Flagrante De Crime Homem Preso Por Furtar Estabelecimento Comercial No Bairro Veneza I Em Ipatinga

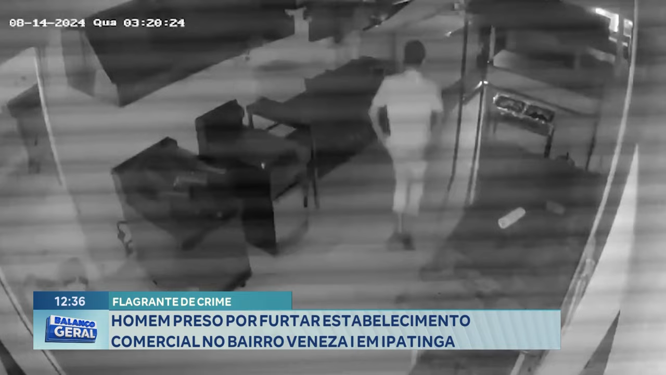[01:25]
esse suspeito no chão até a chegada da polícia porque antes de chegar né,